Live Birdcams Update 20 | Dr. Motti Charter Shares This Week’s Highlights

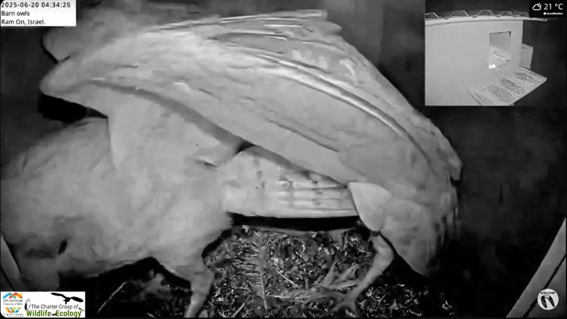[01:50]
and unfortunately there was an intruder and a mother immediately luckily she was
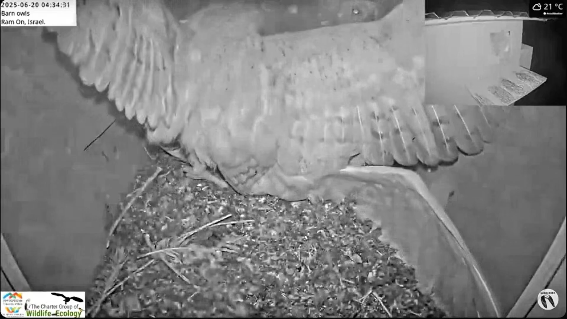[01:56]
there she goes on the attack attacking this intruder you know she would kill this
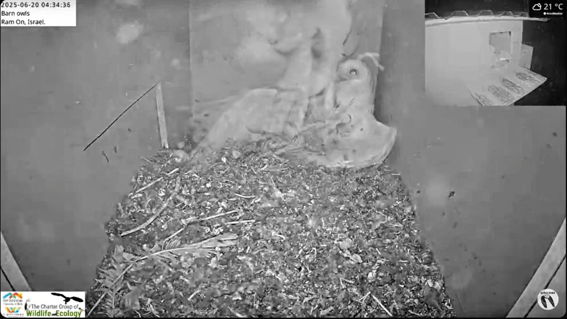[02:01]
and shoot off for what then she mistakes the nestling actually for the intruder after a while she realized that's her nestling got a little overly excited but these intruders obviously
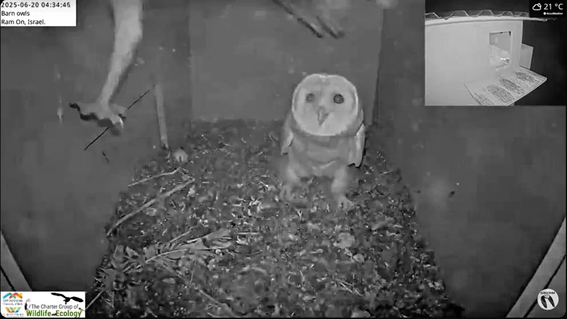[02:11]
can kill nestlings like we added Israel barnal Cam number two luckily the females here even if the family was here the nestlings large enough maybe hopefully would have been able to defend himself
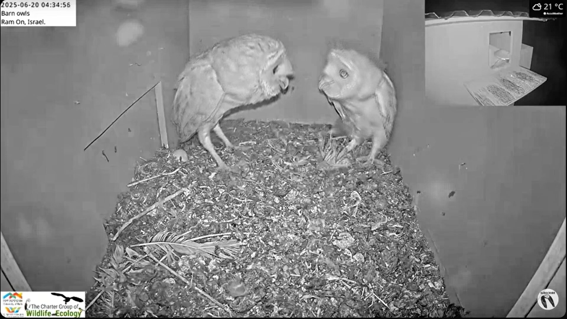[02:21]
but it could have been injured so this is a case of these intruders barnal intruders are hungry looking for food and unfortunately also kill other nestlings this time it was better the
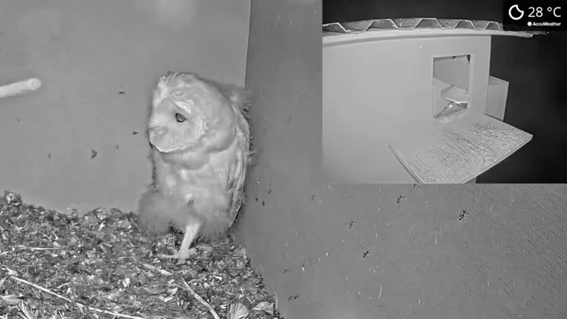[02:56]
a very common thing it looks bad but it's it's very very common and in the parents are doing a great job feeding this lone nestling he's obviously very excited
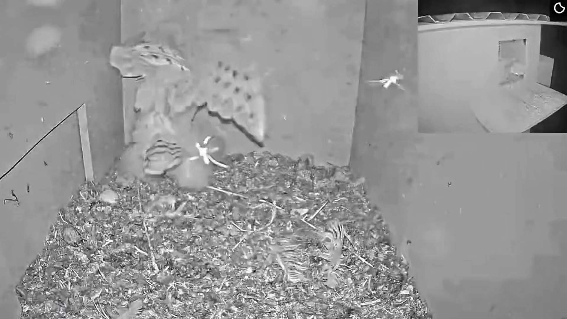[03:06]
when he gets prey here a common vole which a little
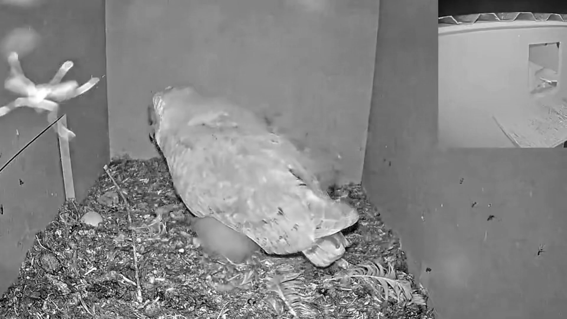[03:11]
bit bigger he gets mainly voles and mice for the most part so extremely happy with that super cute this guy's developing very very well even within a
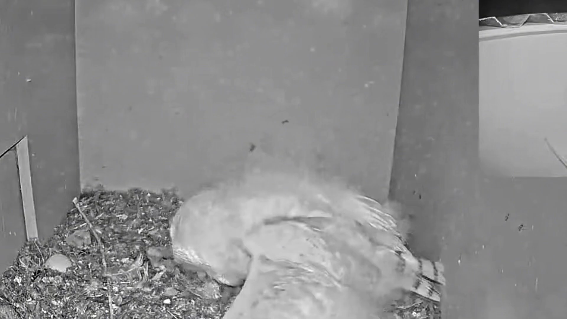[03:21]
week or so he can probably fly and fledge hopefully he'll stay along for a longer time than that the guy is just growing super super cute what a what a cute nestling in the parents you know even
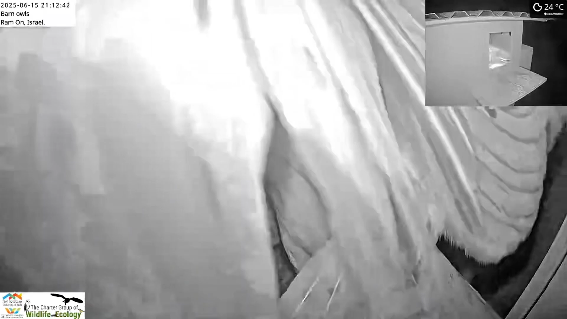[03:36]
though we had initially the problem with the female remember stealing food and we had nestlings that died but they they reach a point where they're able to feed themselves and also the nestling and he's playing he's doing a lot of playing jumping around with the food after he's not hungry but he's obviously swallowing the prey whole but this is a period of time now that he gets a build up his his wing mess muscles in
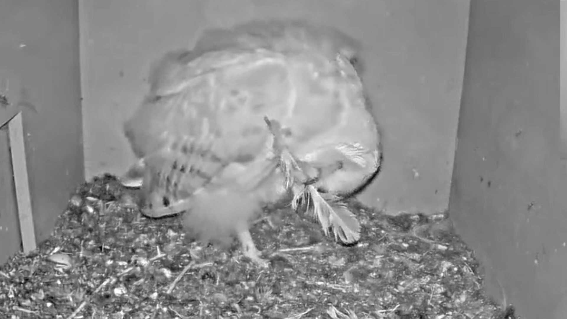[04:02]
in in in in play in and build up his pouncing and practicing here he's playing with a feather these guys always
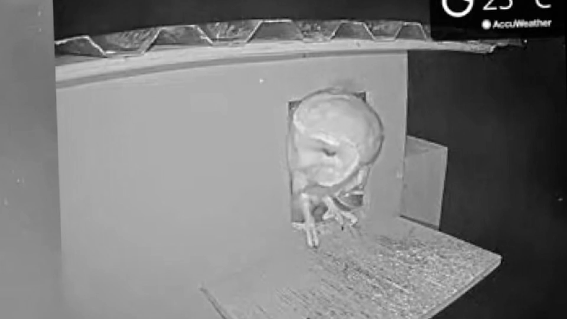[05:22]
keep an eye out for this guy you know once they reach the entrance it's just a matter of time before they fledge we're in Israel barn owl cam Florida cam number one we still
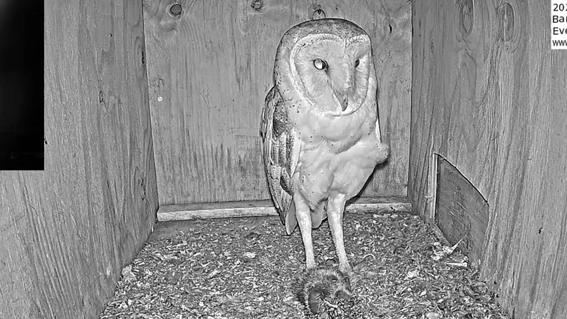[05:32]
have an owl coming and visiting of owls and also in barn owl Florida cam number two we have a pair they're even sometimes courting but this is mainly keeping